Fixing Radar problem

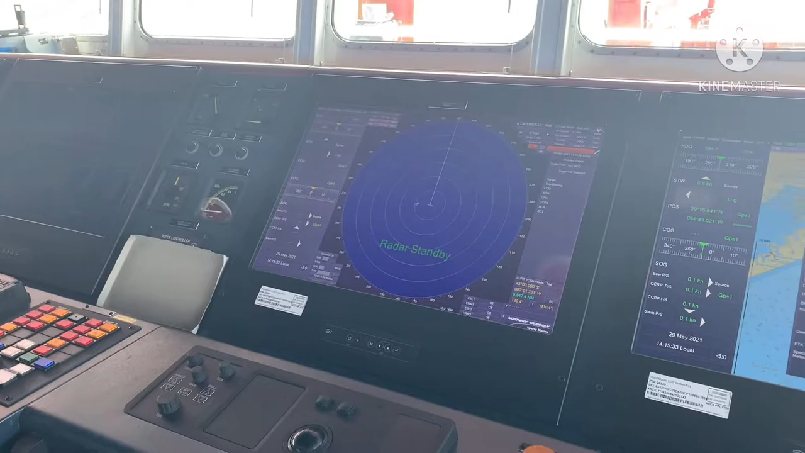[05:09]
Mga kagahe look at this It's already on eh
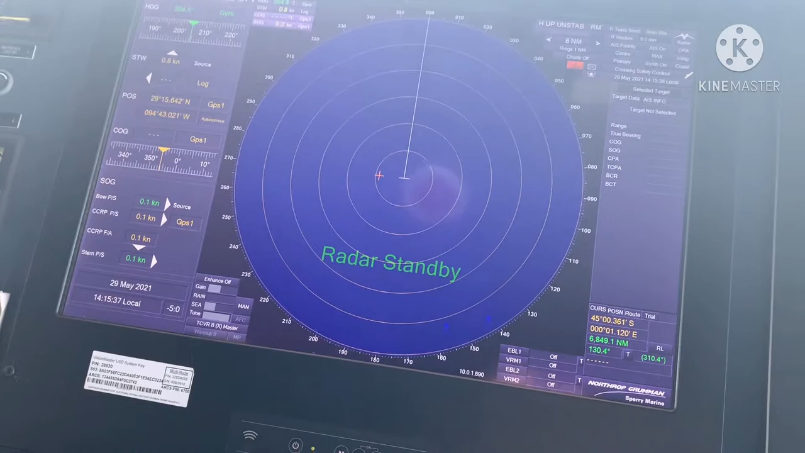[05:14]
Standby mode Once we
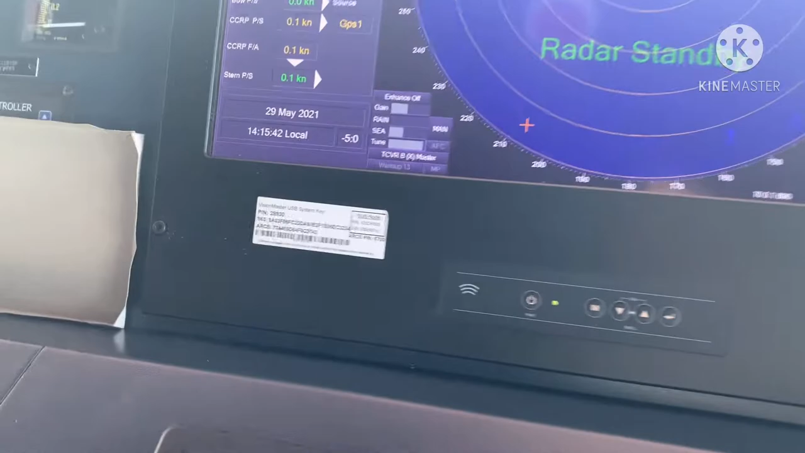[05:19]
We will wait You can see here Warming up It will go Until hundreds
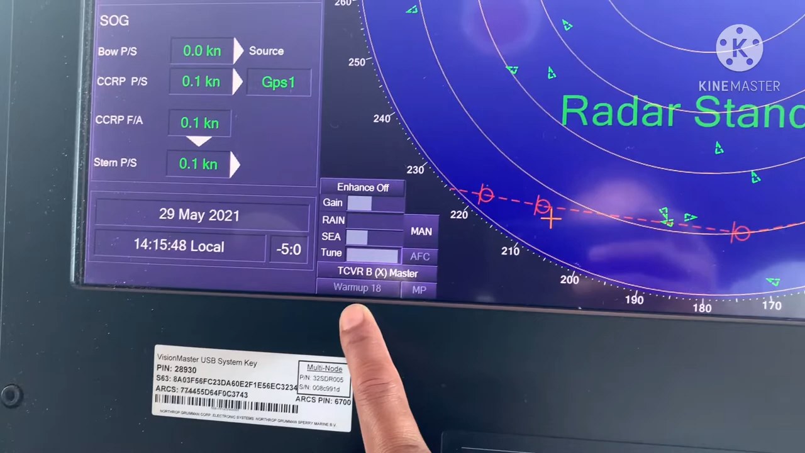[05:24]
Then it's ready To switch on
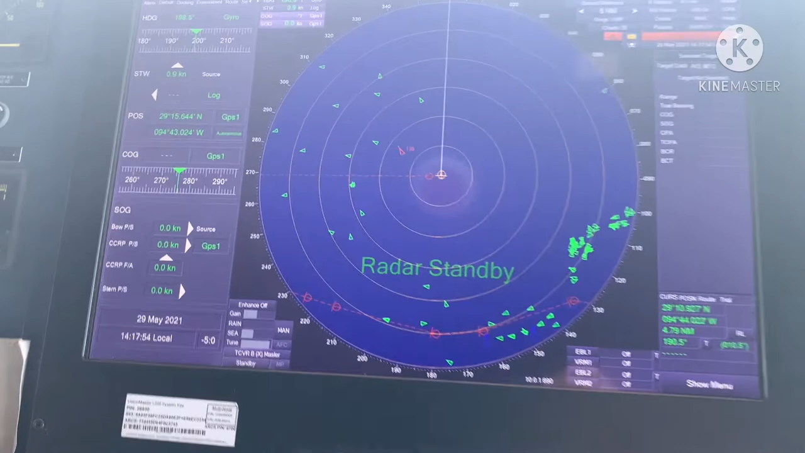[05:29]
Yo Mga kagahe It's ready You can see here Standby mode Let's transmit
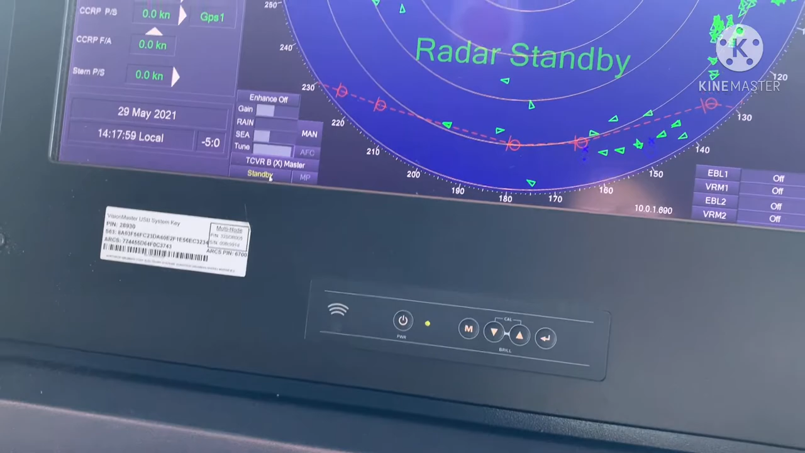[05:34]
You see here You see here Okay
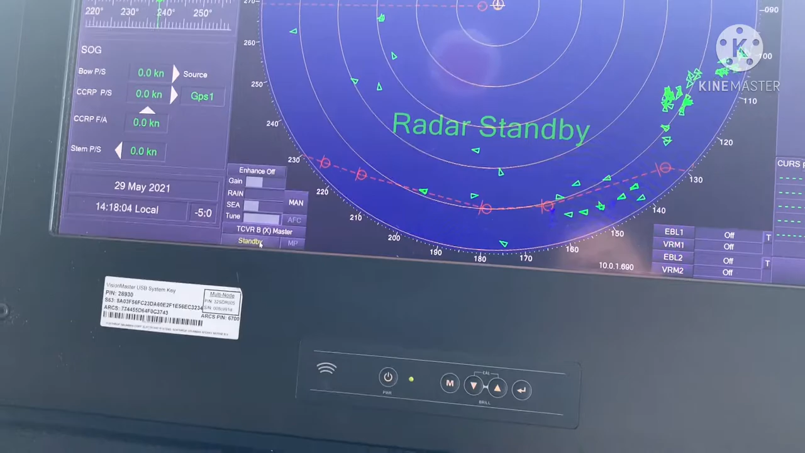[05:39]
And you can see the antenna Out